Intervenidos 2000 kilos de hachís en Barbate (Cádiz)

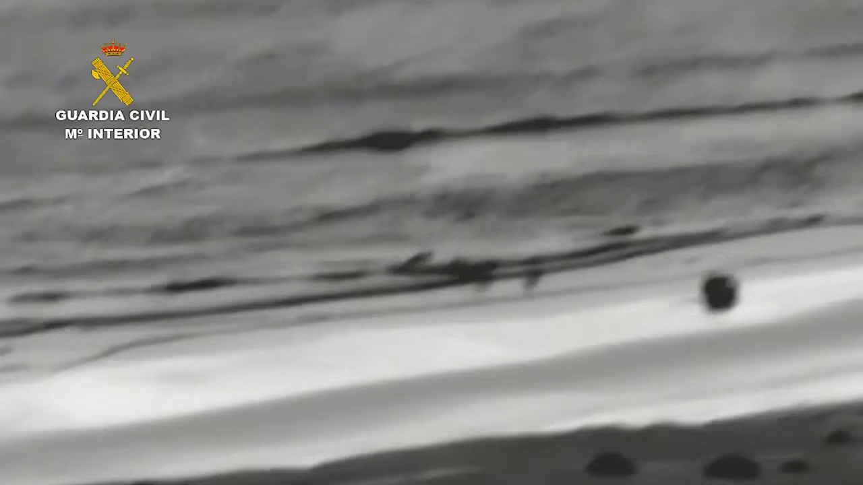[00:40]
Mientras que las patrullas llegaban al lugar,
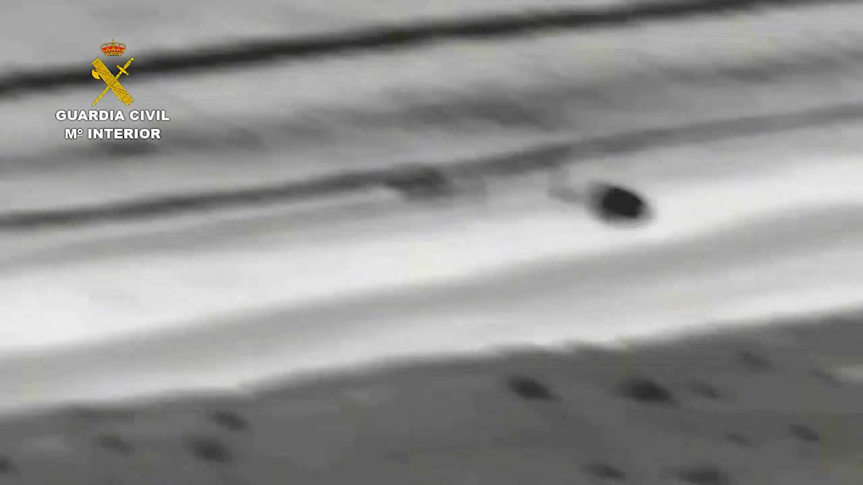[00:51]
los guardias civiles del Sistema Integrado de Vigilancia Exterior observaban cómo la embarcación tocaba tierra en la playa y un grupo de personas que esperaban con un vehículo comenzaban a descargar los fardos de hachís introduciéndolos en el coche.
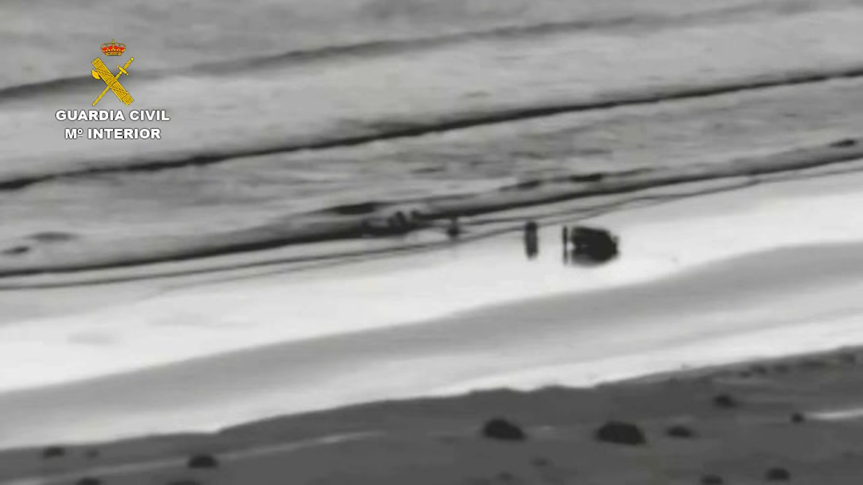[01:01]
Una vez interviene la Guardia Civil,
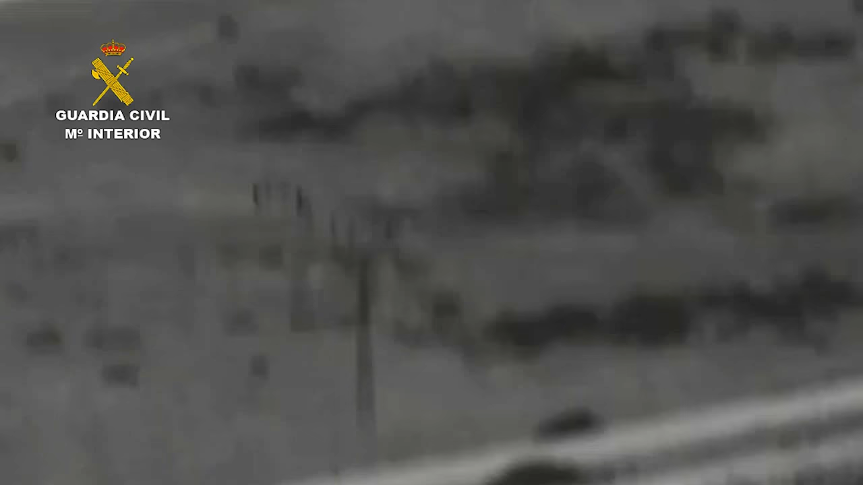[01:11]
las personas que estaban realizando la descarga comienzan a huir siendo perseguidos a pie por los guardias civiles, que logran detener a 2 de los autores de los hechos. Mientras tanto, en la playa,
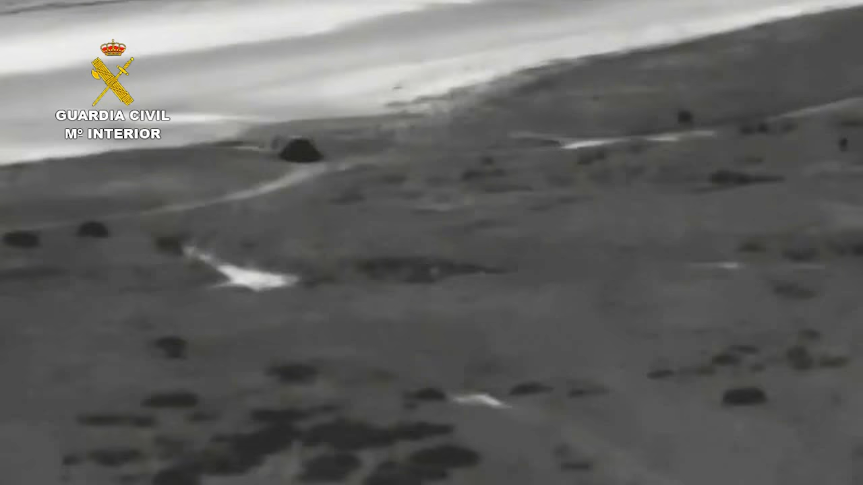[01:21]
se intercepta tanto la embarcación usada por los narcotraficantes, en la que aún quedaban fardos por descargar, como el vehículo cargado con la droga.
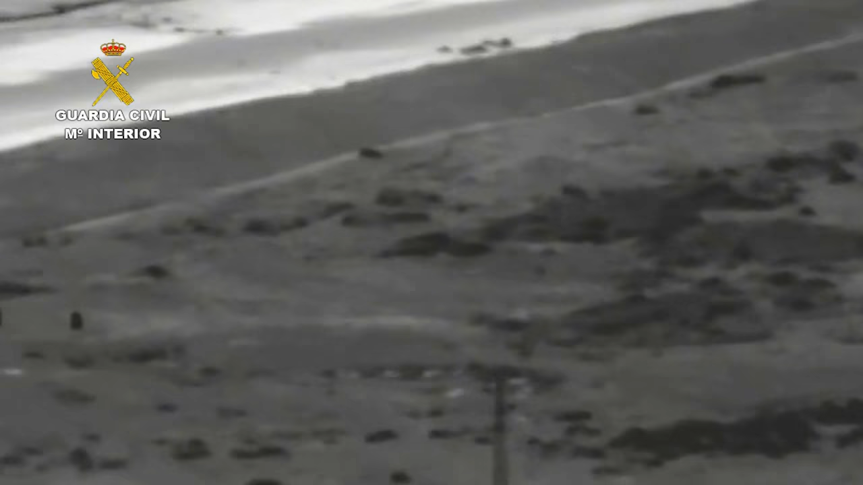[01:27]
Se ha intervenido un total de 66 fardos de hachís con un peso de 2.000 kilos. La Guardia Civil mantiene una investigación abierta para la detención de los narcotraficantes huidos.